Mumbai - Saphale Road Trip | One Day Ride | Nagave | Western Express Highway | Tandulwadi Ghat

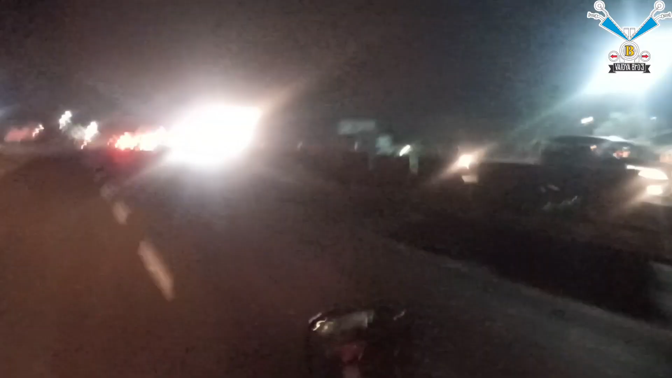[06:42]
इतने बम्पर टू बम्पर ट्रैफिक के बाद अगर आपको खाली रास्ता मिल जाएगा तो उससे बड़ा सुकून राइडर के लिए कुछ नहीं।
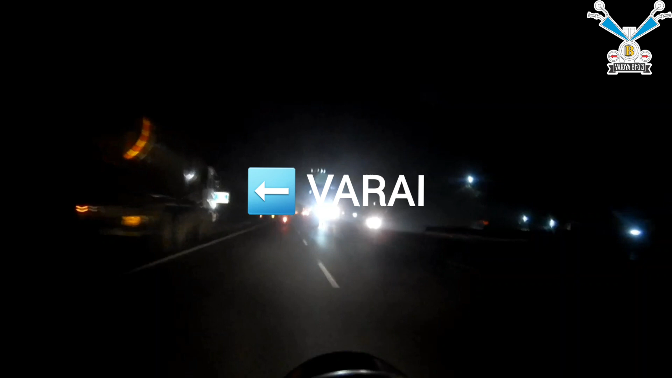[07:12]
तो ये है वरई और यहाँ से हमें लेना है तांडुलवाड़ी के लिए लेफ्ट और ये ब्रिज हमें चढ़ना नहीं है।
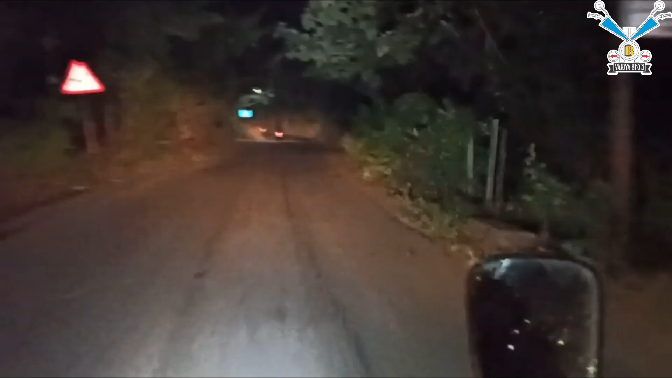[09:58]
ये जो बोर्ड दिख रहा है वो है नगावे का, यहाँ से हमें लेफ्ट लेना है यहाँ से लेफ्ट लेते ही आधे किलोमीटर पर ही हमारा घर है।
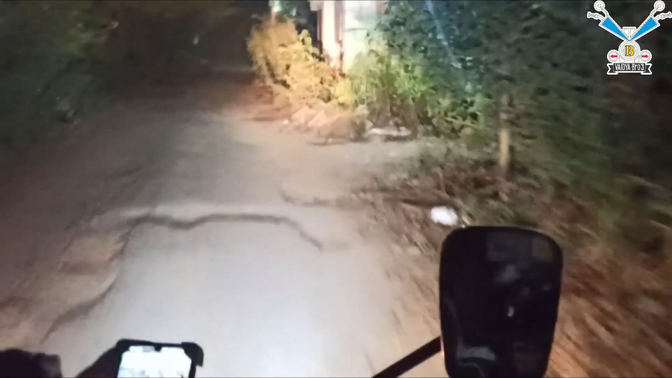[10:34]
जैसे हम लोग आगे आ गए वैसे ही लेफ्ट और राइट साइड में घर दिखने चालू हो गए, तो शायद अपना डेस्टिनेशन घर नजदीक ही है यहाँ से।